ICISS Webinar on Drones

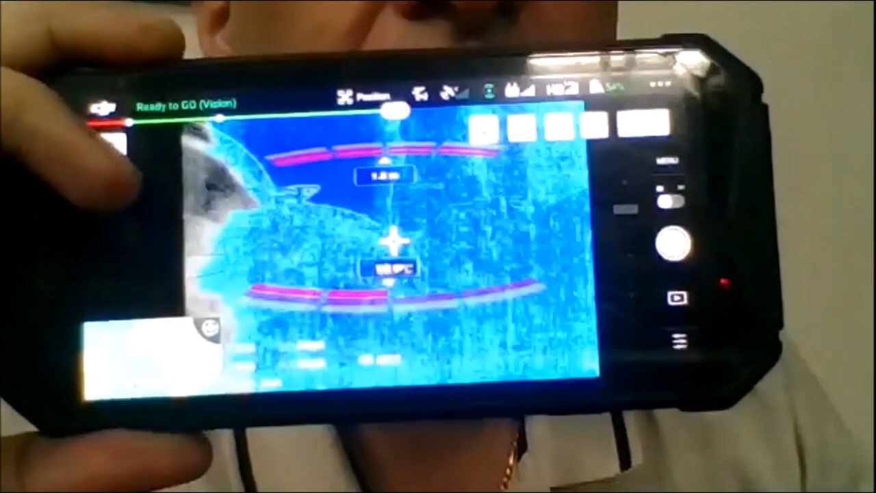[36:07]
So it comes in the front, it'll tell my temperature.